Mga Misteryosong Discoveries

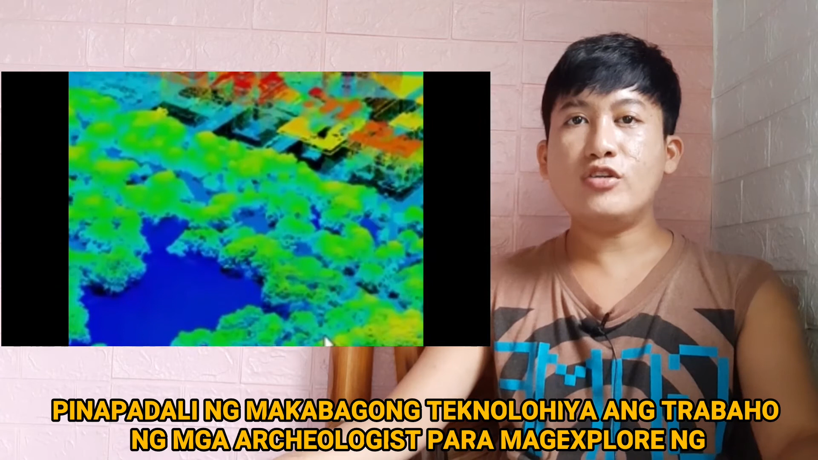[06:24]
Sinaunang Island Settlement pinadali ng makabagong teknolohiya ang trabaho ng mga archaeologists para mag-explore ng mga site at artifacts na hindi pa na-excavate.